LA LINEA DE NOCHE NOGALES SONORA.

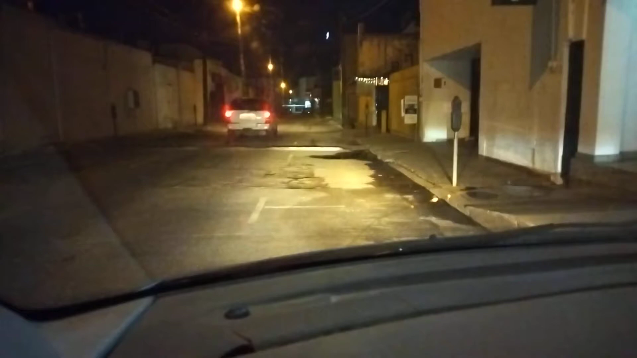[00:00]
No hay policías de atrás Bueno pues Aquí venimos Por acá por la Elías O la Ruiz Cortines Aquí se quita de la línea Pues ahorita Pues es de noche Quería grabarles de noche Aquí todo esto Pues ya está muy solo
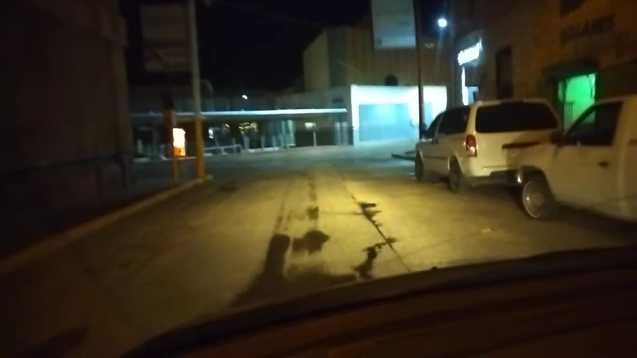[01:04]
Ahí está la entrada A Estados Unidos Está cerrado ahorita Está aquí es la Pues la Ruiz Cortines O la Elías
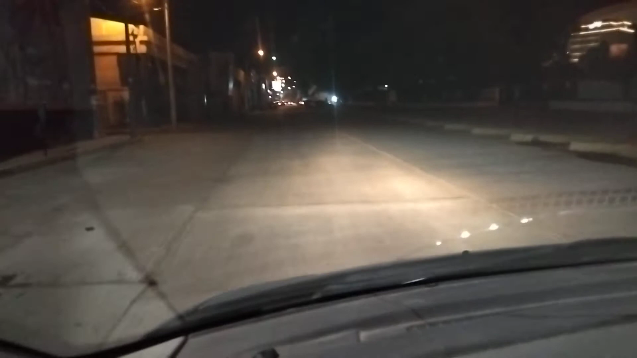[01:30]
Aquí es donde se hacen Las famosas fiestas De De mayo Fiestas patrias Ahorita es domingo Son como las ¿Cómo son? Son como las 6 o 7 De la noche Así está ahorita aquí Nogales Sonora
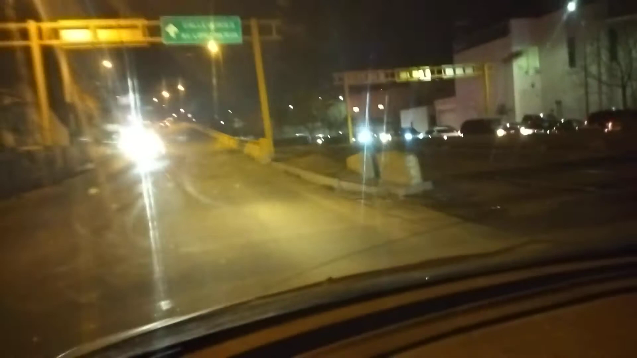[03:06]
Puente de la avenida López Mateos Y así está la cola La línea Para cruzar Para Estados Unidos
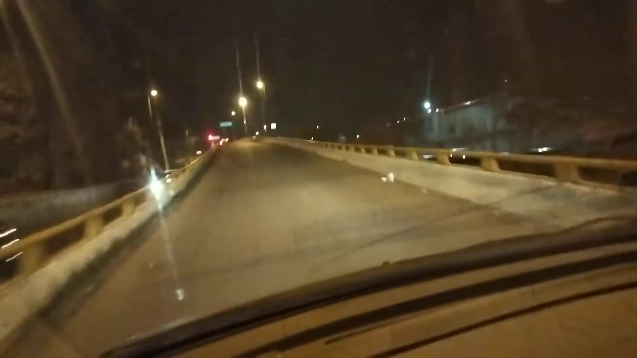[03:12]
Voy a ir Allá para el centro Y voy a grabar Un poquito Allá en la línea
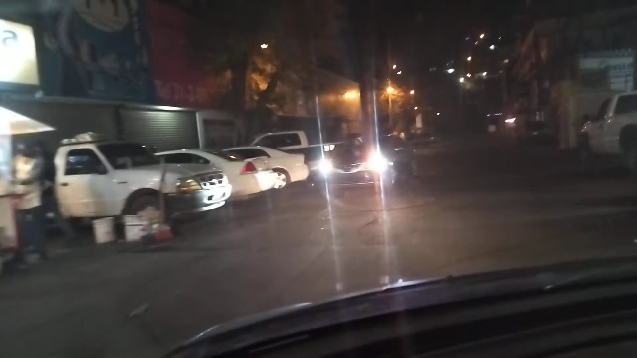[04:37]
Está la cola Y así está la cola López Mateos